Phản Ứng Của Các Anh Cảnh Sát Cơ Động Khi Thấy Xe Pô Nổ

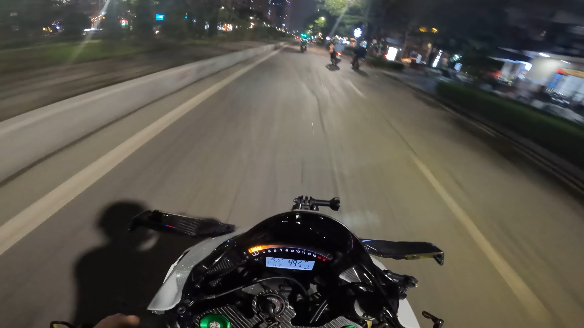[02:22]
Anh dài đi rất ZMR xanh. Nhà chán giờ rồi, vít sướng thật.
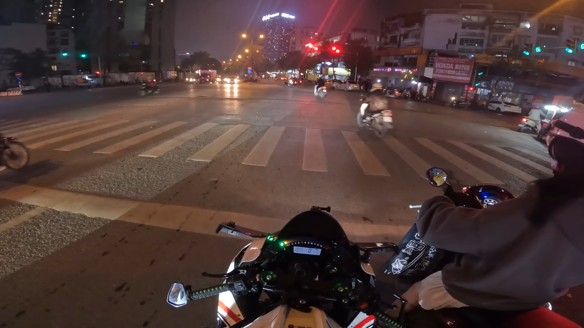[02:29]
Bây giờ đang tầm khoảng 9:30 anh em ạ. Thành ra là đường phố Hà Nội nó vẫn gọi là khá là đông, không thông thả như ngày đêm đêm được.